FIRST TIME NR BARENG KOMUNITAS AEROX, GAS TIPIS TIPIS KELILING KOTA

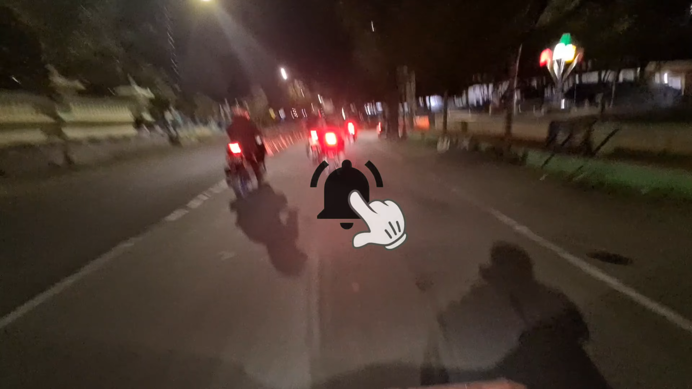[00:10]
gue mau NR. NR bareng motor Aero, guys.
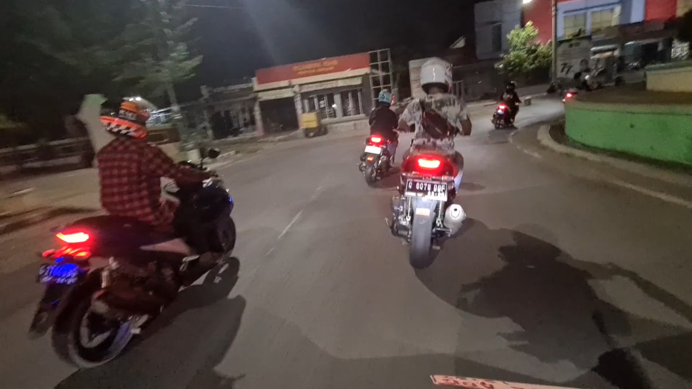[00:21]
Ini Bang Farid. Aero-nya tuh Aero lama semua ya, guys. Ya, yeah. Jadi gue Aero yang tiba-tiba di sendiri, yang banyak tuh Aero-Aero lama semua, guys.